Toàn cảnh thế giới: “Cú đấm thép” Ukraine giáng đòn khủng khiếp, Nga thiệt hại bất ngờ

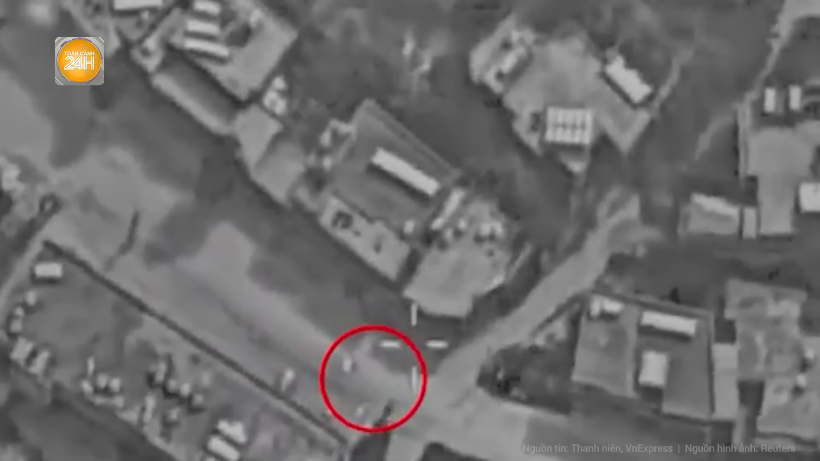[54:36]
Theo AFP Hãng thông tấn quốc gia chính thức của Liban đưa tin cuộc tấn công
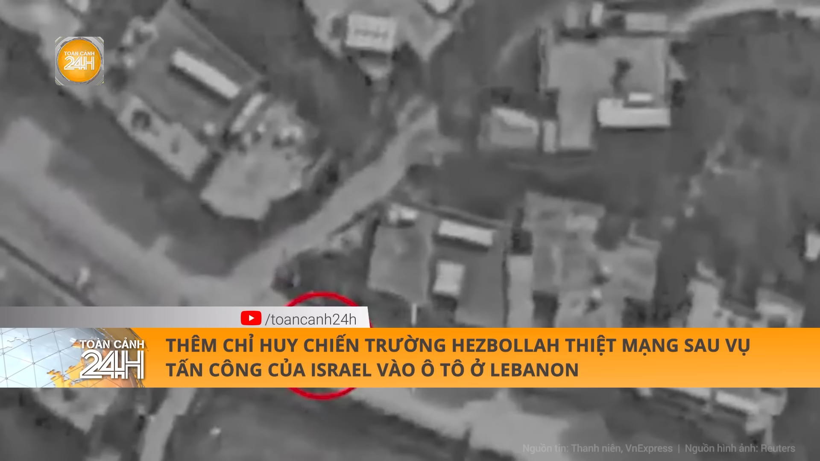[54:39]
bằng máy bay không người lái của Israel nhắm vào một chiếc ô tô trên đường chính Tri-Anhus ở miền nam Liban đã khiến hai người thiệt mạng Một nguồn tin thân cận với lực lượng Herbola cho AFP biết rằng một chỉ huy
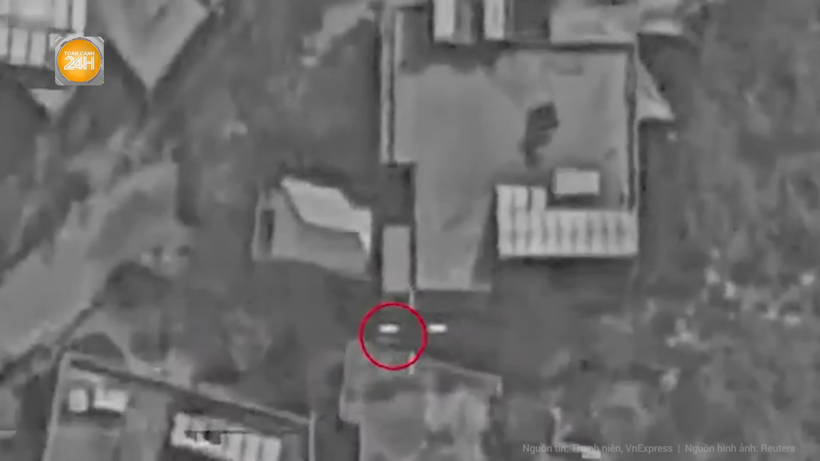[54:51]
chiến trường của lực lượng này đã thiệt mạng trong cuộc tấn công nói trên mà không xác định được ai